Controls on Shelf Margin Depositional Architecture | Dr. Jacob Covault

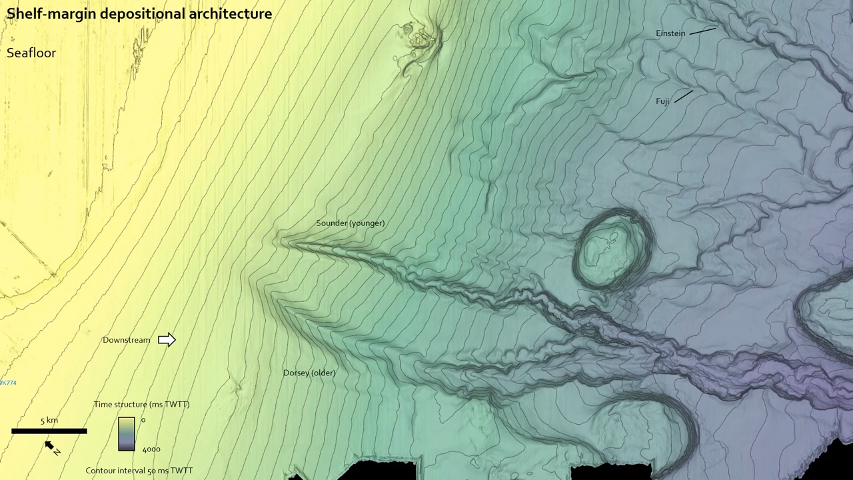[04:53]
So, first we're going to document shelf-edge depositional architecture in a package of stratigraphy that's from the seafloor. So, this is a seafloor map with relatively shallow on the left and deep on the right to the bottom of this sequence. So, this is the bottom of a sequence of deposits that is related to the shelf-edge delta deposition and levee channel formation of the downstream of the Mobile River. So, we're going to try to, so what's there? We're going to try to address some key characterization challenges. And again, this is very early work for us. So, we're not going to necessarily answer all these key characterization challenges of how big things are and exactly how they stack and then what their lithologies are.
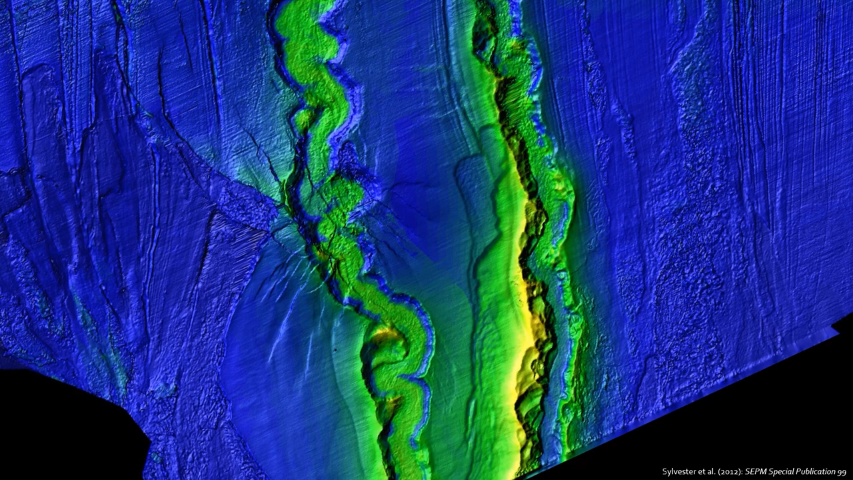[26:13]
For two, there's a huge mass transport complex that's emanating from probably DeSoto Canyon to the east that wipes out a lot of the whatever was beyond these channels.
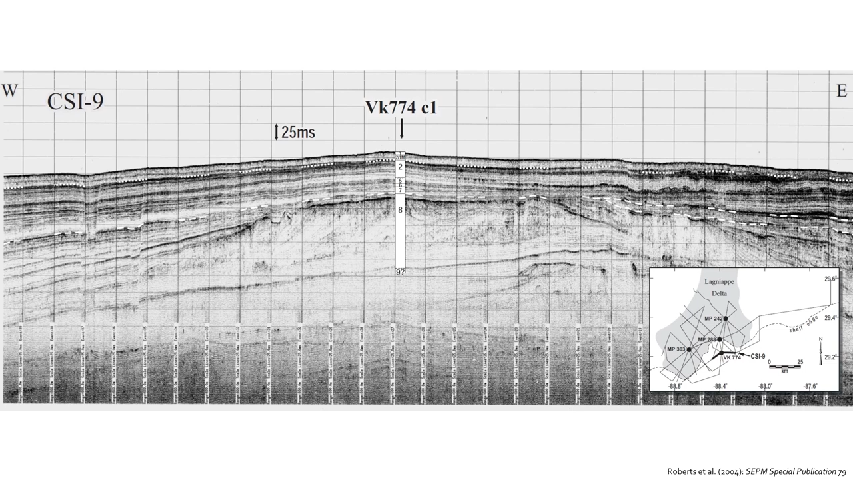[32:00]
But it's still, I'm just trying to highlight that there's this type of context, and there's cores, too, that give you lithologic context. Okay, so the previous slide that I just showed you is this boxed region, and that was that well that I showed you with the different oxygen isotope stages identified. And this is, compared to that, this is the data that we've been working with. So much bigger, much coarser resolution, but still not too darn bad, right? Here's the distribution of frequencies of our data. Here's the outline of our 3D, and then the
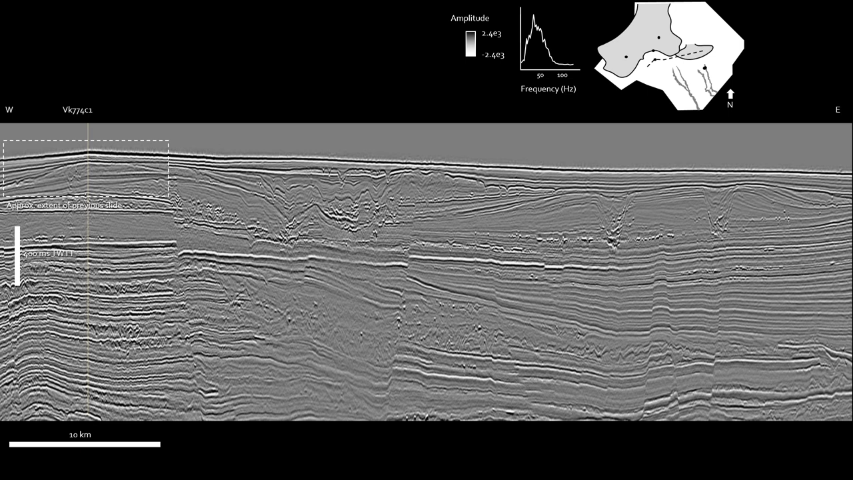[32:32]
dashed line is this seismic reflection profile from more or less west to east. And we're focusing on the shallow section, like the upper 400 milliseconds or so. So a little interpretation. Fuji is here.
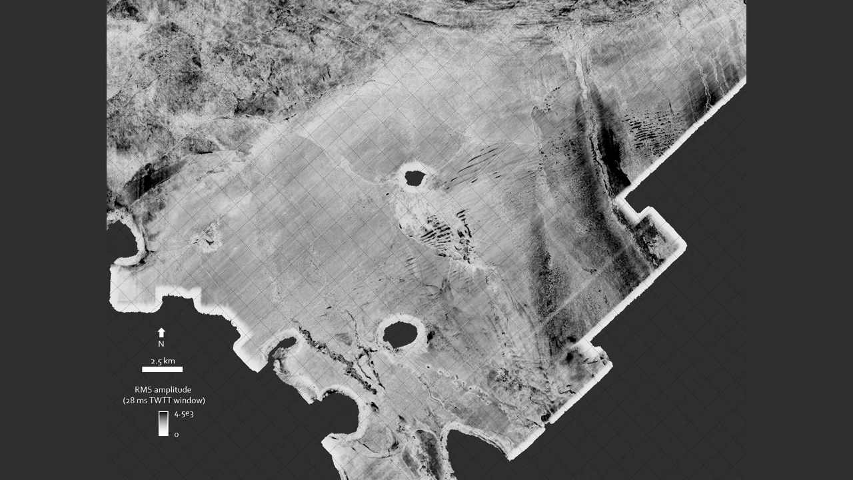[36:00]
You can start to see the channels forming, and this is, like, Fuji, Einstein, and then this is Sounder, Dorsey. You get some crazy-looking, uh, like, speckled pattern in map view in this RMS amplitude extraction that probably represents, uh, mass transport complex deposition.
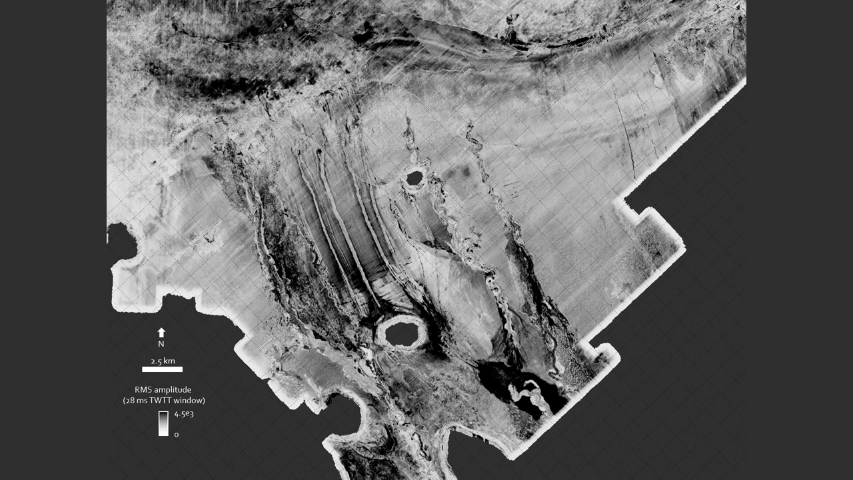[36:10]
You start to see crescent shapes at the shelf edge. You can almost make out the, you know, the PaleoDelta, um, locations at the shelf edge. And, again, this has not, like,
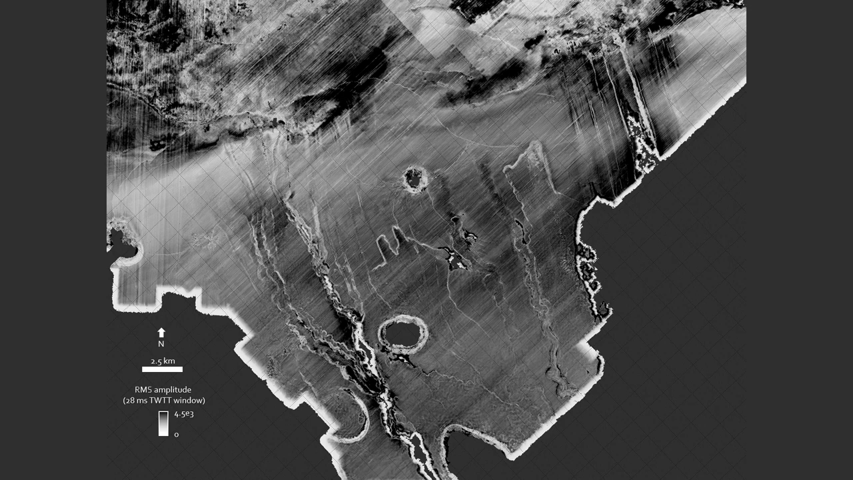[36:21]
been tweaked and not been fine-tuned in any way to really make these features pop, okay?